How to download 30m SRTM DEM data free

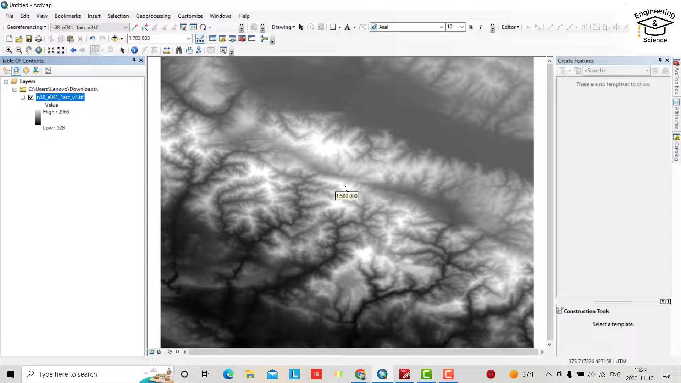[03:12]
that is the DM we download you can change its color for yes